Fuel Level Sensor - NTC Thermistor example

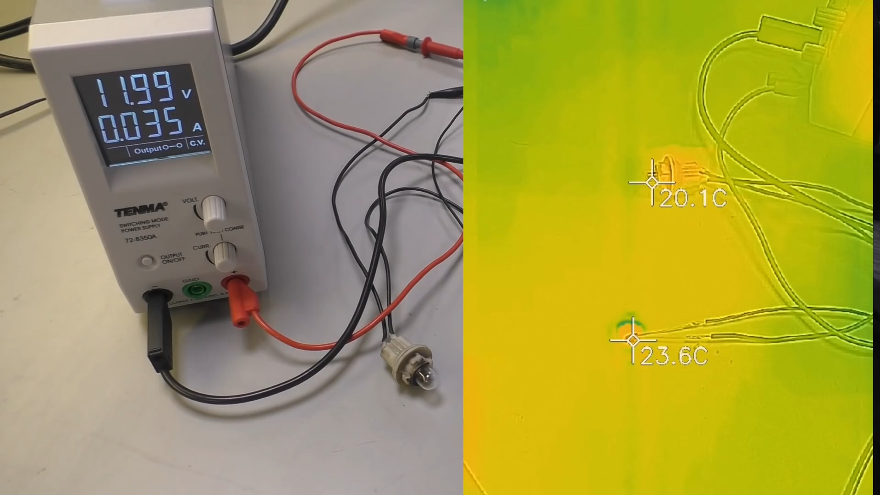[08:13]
There we go. We're starting to kick off now. And there we go. 30. And we've got bulbs coming on. You can see the heat pissing out of them.
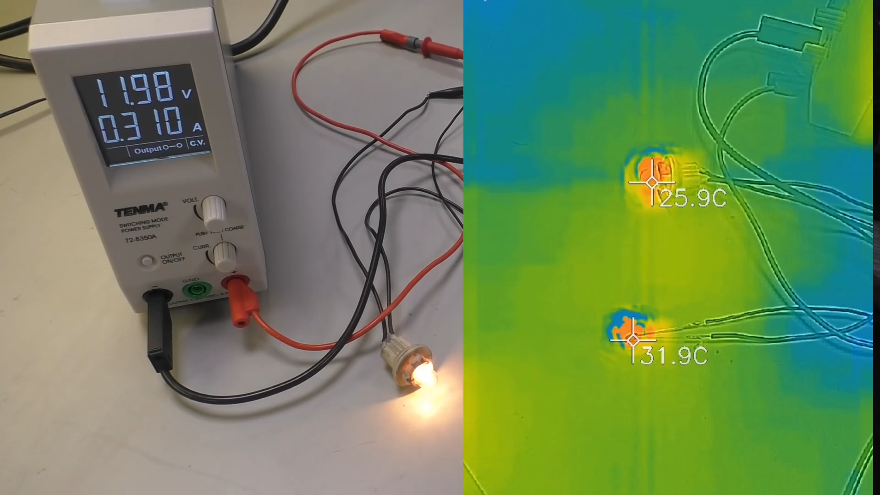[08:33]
There we go. You can see as one gets hot, the other gets hot. Absolutely wonderful. And there you have it basically. So as soon as we cool this down.
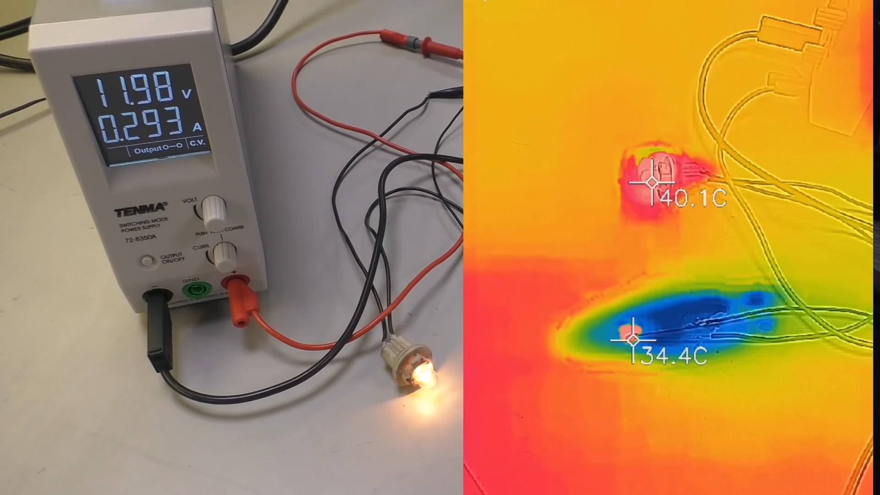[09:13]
Fucking hell, she's resilient. Bloody hell fire. Now she's very resilient. But anyway, you get what I mean. You can see the amperage go up and blah, blah, blah, blah. But we haven't finished just yet.
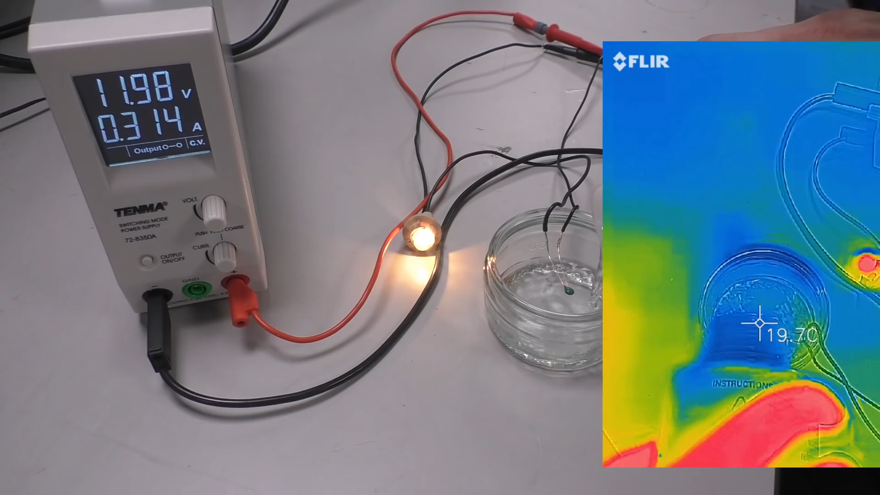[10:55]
On screen: spot 19.7°C
So around about 150 milliamps was about what it's doing. And you can see it's cooking away 80 degrees, 90 degrees. It's nicely cooking away. Now what we're going to do is we're going to add our IPA in. Like so. Up to the brim there. And immediately you can see the temperature drop. You can see that plume of IPA come out. But you can see that the temperature really isn't rising. And our bulb is staying unlit. It's just out. You know, we're drawing what? 60 milliamps, 50 milliamps, 40 milliamps. So you can see that this.
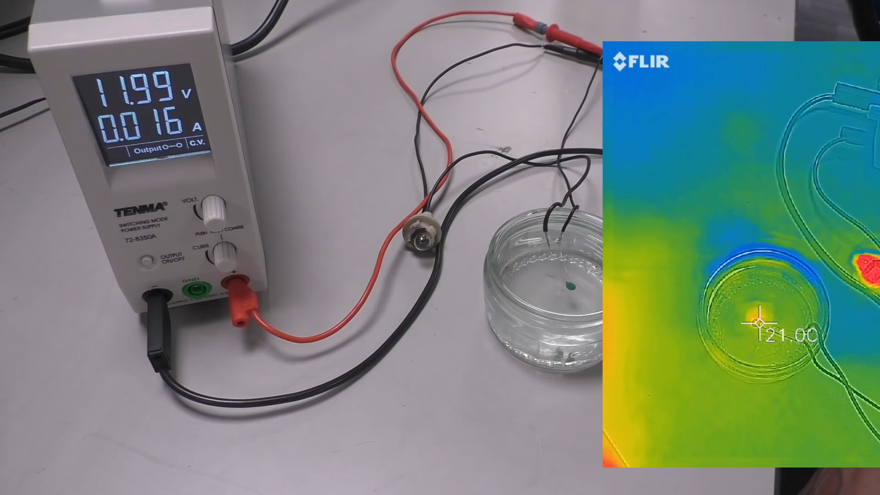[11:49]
You can see there's a hot spot. There's a hot region. That's due to convection around it. But you can see that really it's making no difference. That bulb is staying out. And that's how it is in your fuel tank. This thing does not have the capacity to heat up your entire fuel tank so you get a false reading. So basically, that's it.